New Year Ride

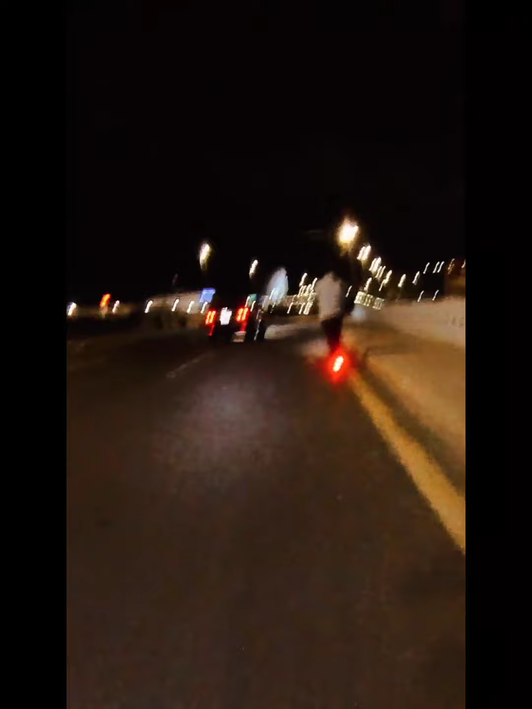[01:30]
tap ako din. Lakas pa ng ilaw mo eh. Oo, lakas. Yung ano sa likod, lakas.